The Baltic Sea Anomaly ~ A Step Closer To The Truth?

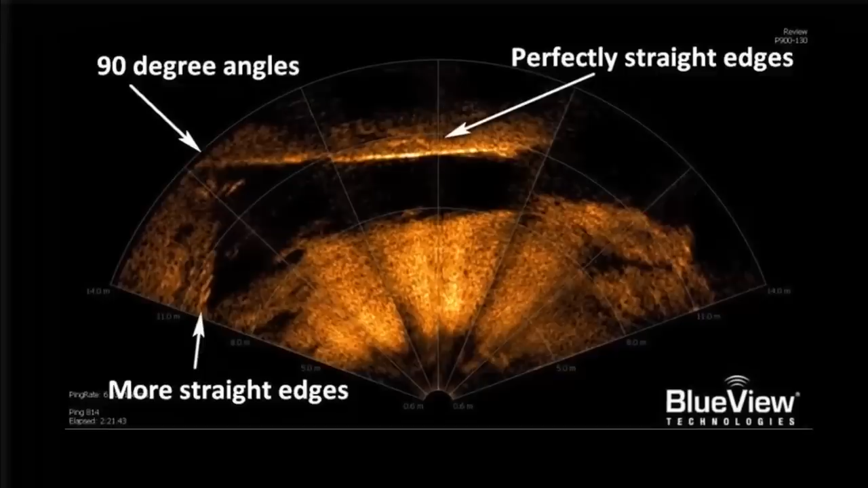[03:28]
It is a 70-meter-long object with numerous sharp edges and right angles prevalent throughout its structure,
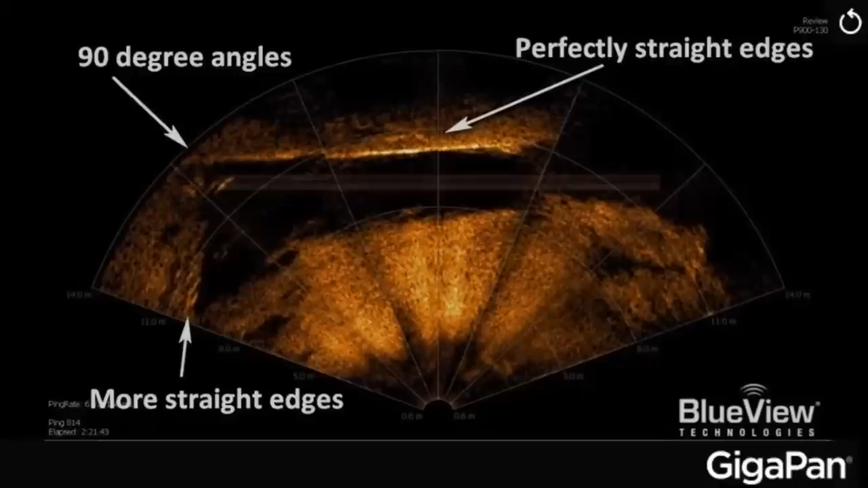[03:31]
with a set of stairs on one side, as if deployed from its shape and left to ruin.